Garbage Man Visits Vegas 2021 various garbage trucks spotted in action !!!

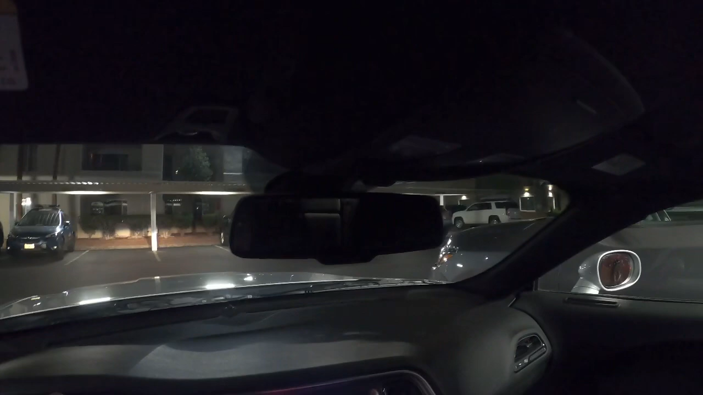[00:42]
I'm up early. I'm hoping to catch the garbage man. This is the little community that I'm staying in here in Vegas.
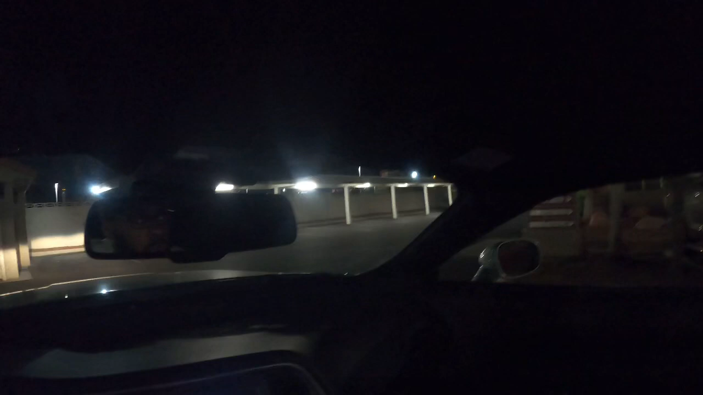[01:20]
Today will be my third day out here. And see, look in there. It's blowing up. And they have Republic.